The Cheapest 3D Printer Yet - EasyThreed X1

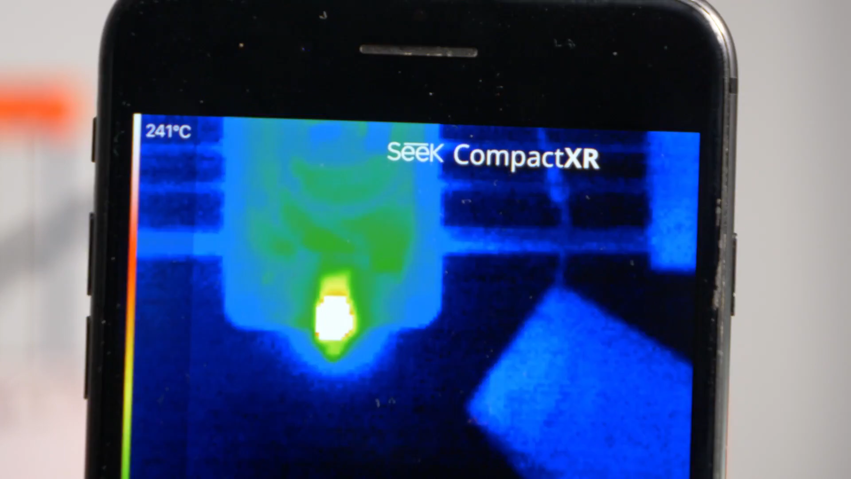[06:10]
Once the temperature reached its target and the motor started turning, I unplugged the thermistor cable to replicate a fault. Now, instantly the temperature of the hotend started plummeting, which means the printer has some sort of safety feature,
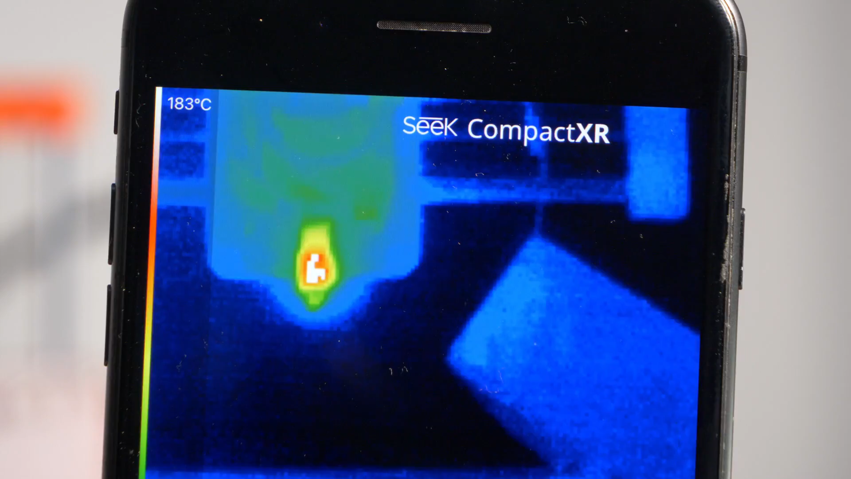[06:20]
On screen: scale top 183°C
which cuts power to the hotend when the thermistor is not reading the temperature correctly.
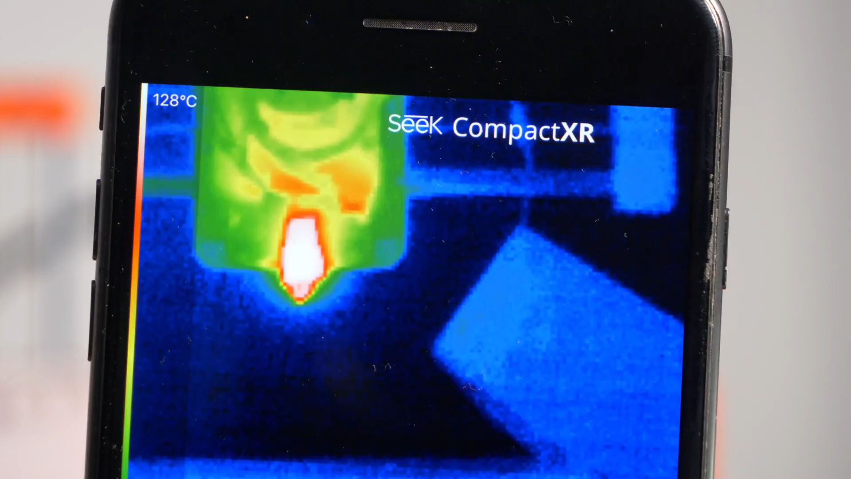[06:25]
This is a good thing. It also stopped the extruder from turning.